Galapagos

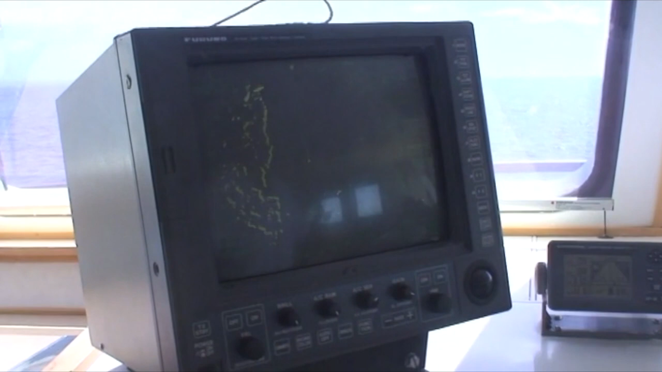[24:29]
This device showed me the other contacts, for example, this point is other boats.
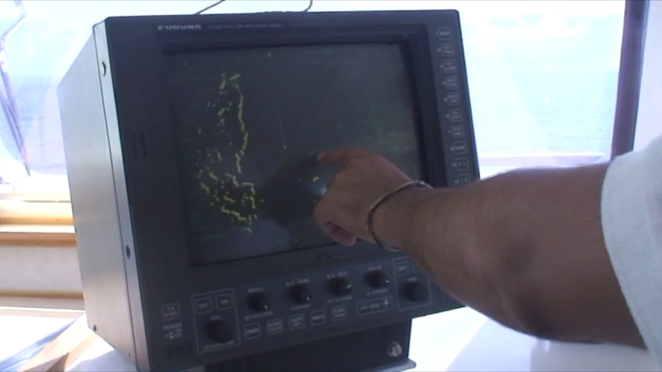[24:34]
Right. This is so Damne. Is that the island we could see? This is Damne. Right.
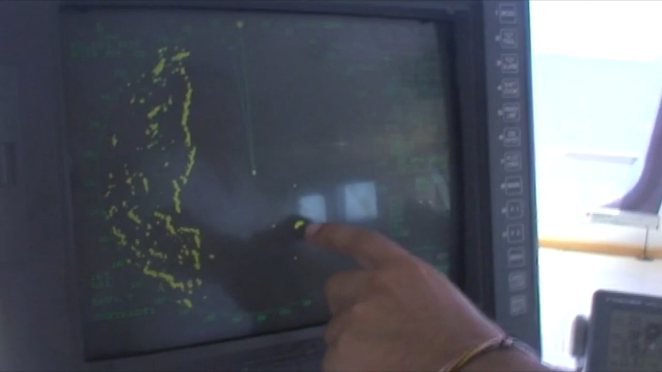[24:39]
Damne Mayo. Right. This is the Santa Cruz Island, this part.
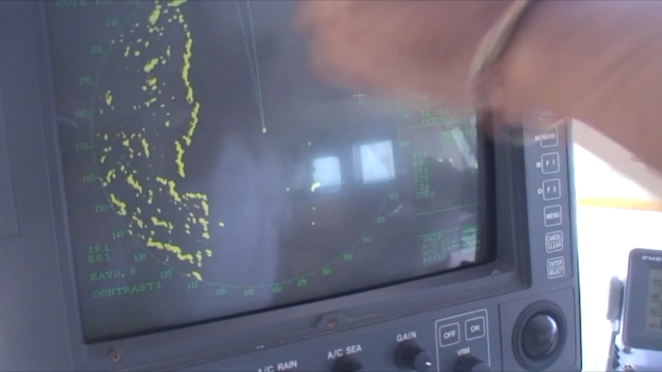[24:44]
This circle is the wet point. It's programmed with the GPS.
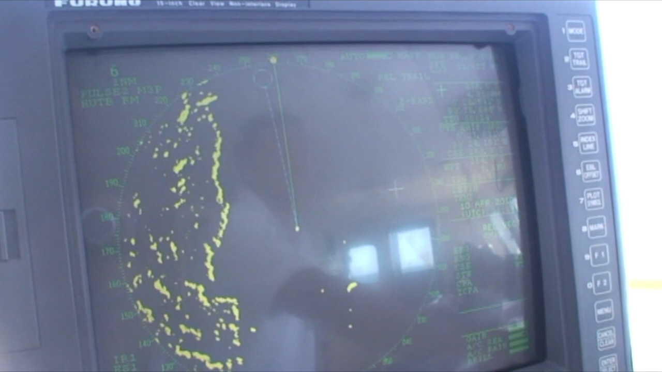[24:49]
I have to program the GPS in latitude, in coordinates, latitude, longitude, and the GPS send information and show me the course that I need for a ride to the next wet point, and the course,
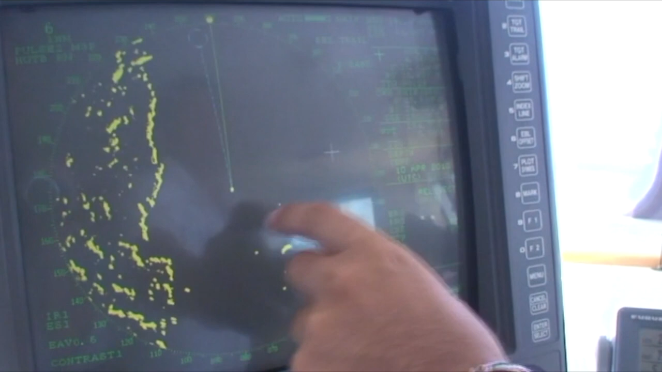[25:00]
the speed, the bearings, distance for reference, and I have an important device for the night,